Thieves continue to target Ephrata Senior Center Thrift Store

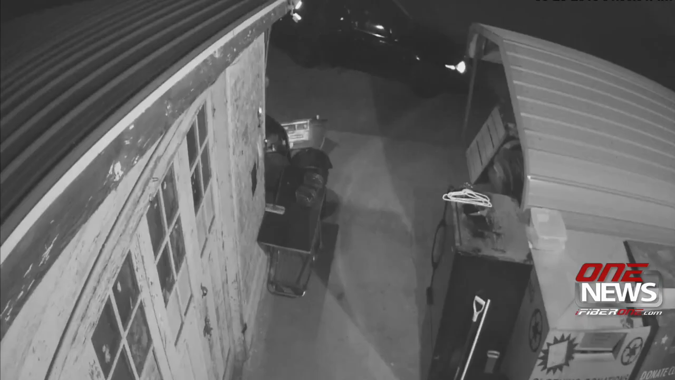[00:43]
In one video, a man and woman pull up and begin loading bags of items into the back of a black car before taking off.